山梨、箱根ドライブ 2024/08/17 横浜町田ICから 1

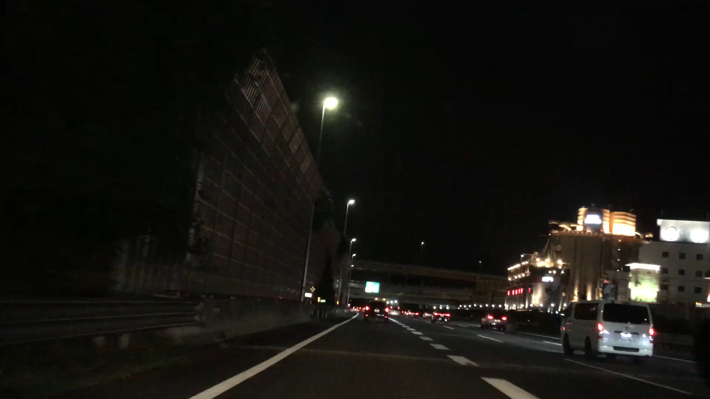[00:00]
透明やっぱなんかもらい事故受けそう。ここマジで毎回も受ける。
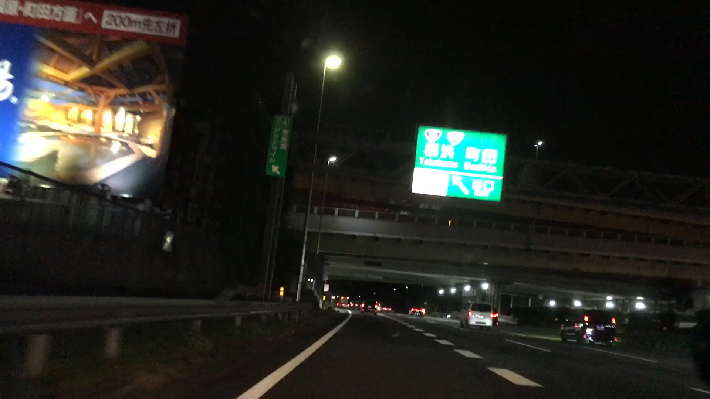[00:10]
怖い怖い。
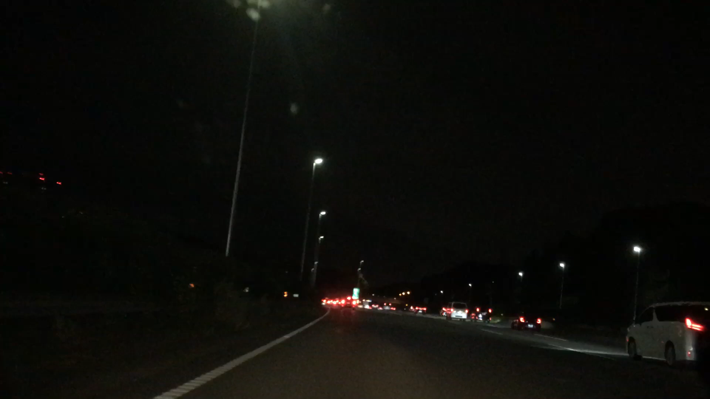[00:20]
これ右側行ってないのかな。